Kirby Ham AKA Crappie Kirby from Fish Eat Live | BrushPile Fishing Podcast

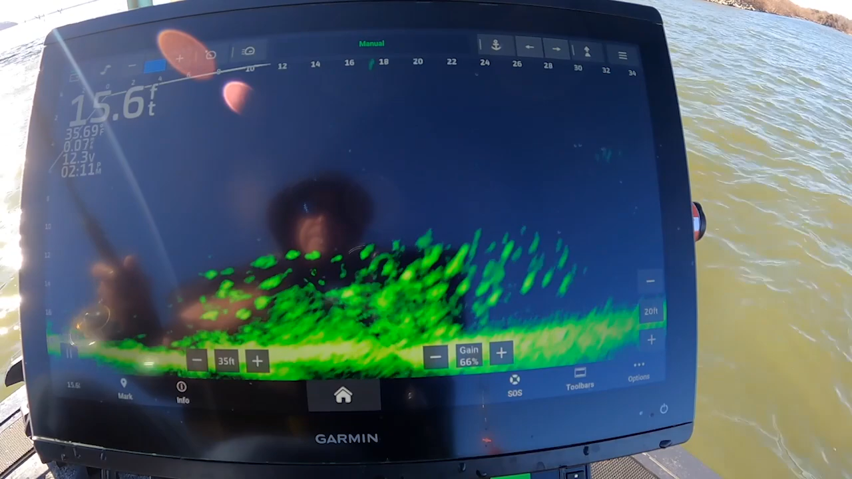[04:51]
On screen: depth 15.6 ft
But taking your eyes off the screen, knowing that they're there, you can actually get more intense. Because, you know, you throw out, say you don't have forward facing sonar or don't have LiveScope. Remember the old days? You'd catch one. You made those mental notes.
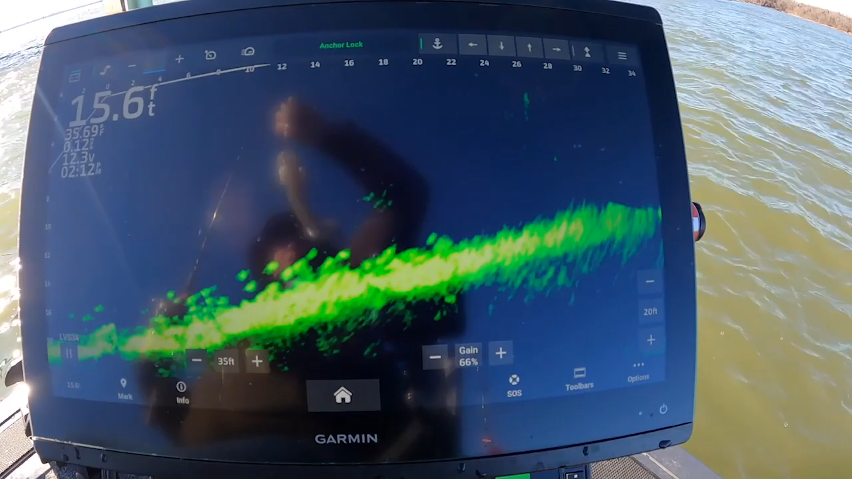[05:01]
On screen: depth 15.6 ft
Hey, it was about four seconds when it hit the water before I had the bite.